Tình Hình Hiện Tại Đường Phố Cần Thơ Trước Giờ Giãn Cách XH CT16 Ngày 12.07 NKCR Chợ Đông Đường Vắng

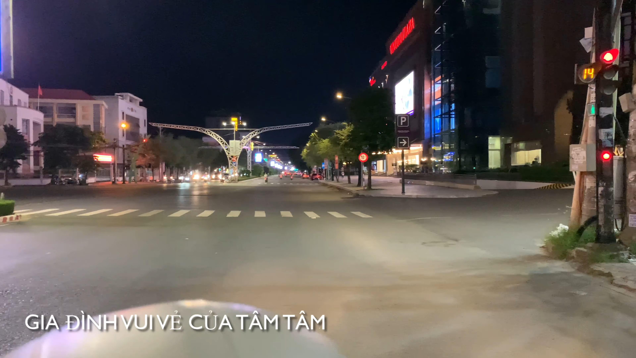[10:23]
Phía bên tay phải là Vincom Plaza Ngay đây thì thường ngày thực sự là Nếu mà là ngày Chủ nhật như thế này Thì sẽ có rất là nhiều xe hơi đậu ở phía trước Vincom Plaza Còn trong tầng hầm xe máy thì mình không chắc Nhưng mà mình nghĩ là cũng rất là nhiều xe Còn hiện tại thì cả nhà nhìn thấy chỉ có một chiếc xe màu đỏ đầu ở đằng kia thôi Và phía trước này thì cũng đã được dọn dẹp Rất là trống trải